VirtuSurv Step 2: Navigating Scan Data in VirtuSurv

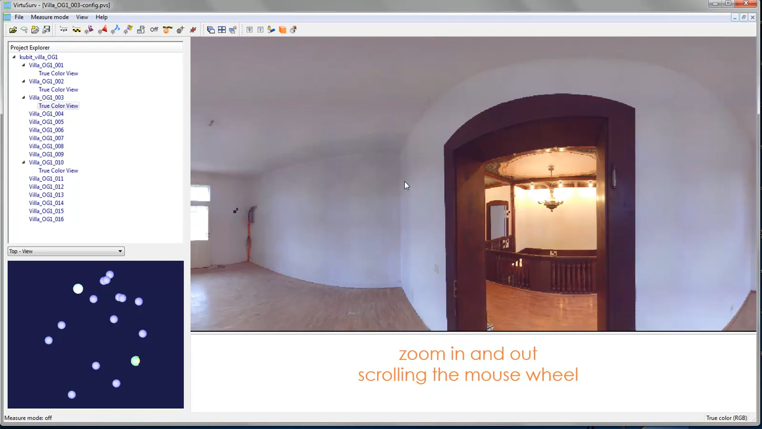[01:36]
And scrolling the mouse wheel you get out.
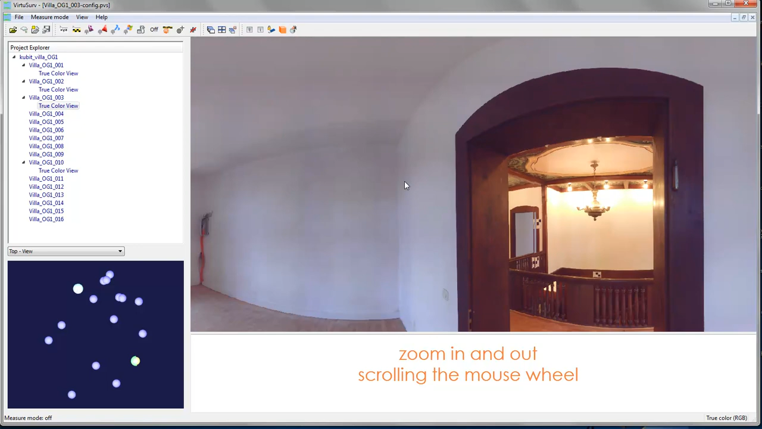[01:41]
If you hold the mouse wheel down, you can see the hand and you can pan the scan view up and down.
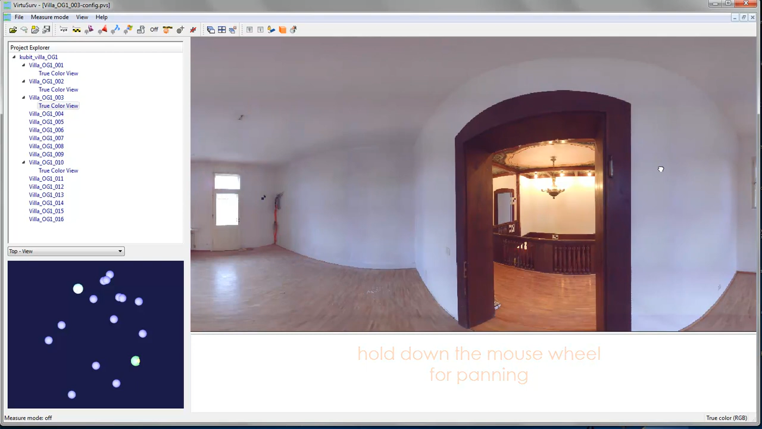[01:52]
And to the left and to the right. If for some reason panning with the hold down mouse wheel doesn't work, you can just press ctrl and the right mouse button.
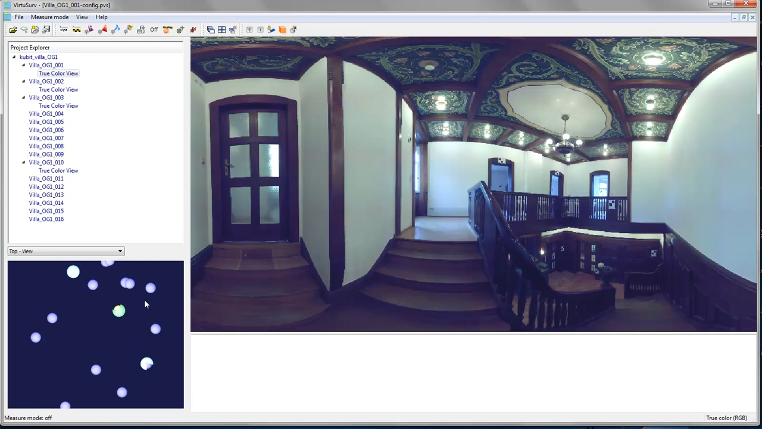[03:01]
See here. So you can see if you want to navigate to the neighbor scan, you can click here and open it by clicking there. So now we are in the neighbor scan.
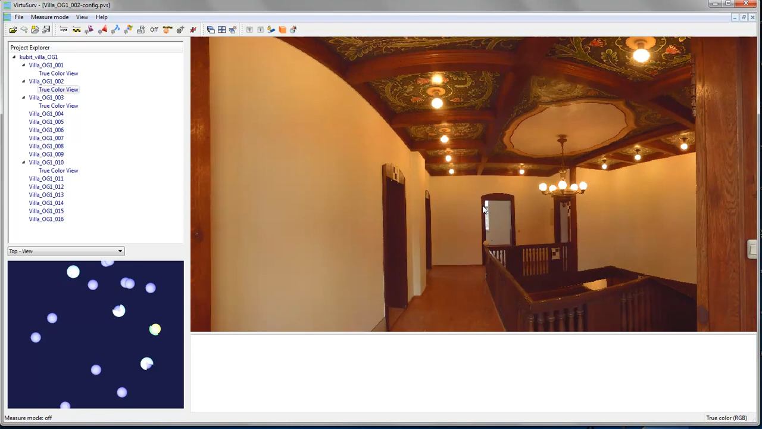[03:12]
We can zoom in and out using the mouse wheel. We can also arrange the scan windows pressing on one of these tile buttons.
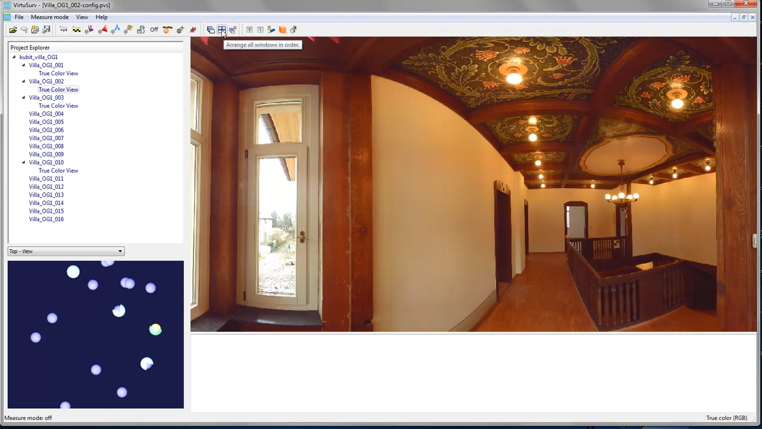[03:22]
We have them side by side.
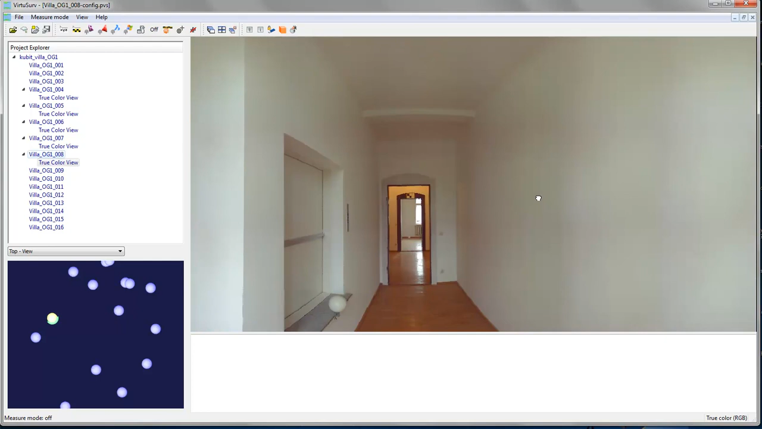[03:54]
We can take measurements for the width of the hole. You can see here the horizontal distance is 1.5 meters. Of course you can always change the units and measure in a different unit. And if you have a license of VirtuServe, you can also use the direct links to AutoCAD,
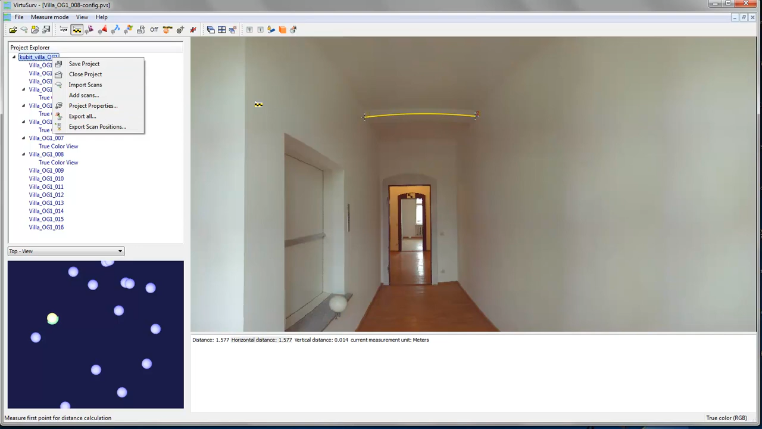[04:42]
If you don't have a license of VirtuServe and just want to use it as a viewer, you can measure coordinates or distances. But you can also export scan data to point clouds. Of course you can always view the scan data very nicely and quick and fast in a very intuitive display of the scans.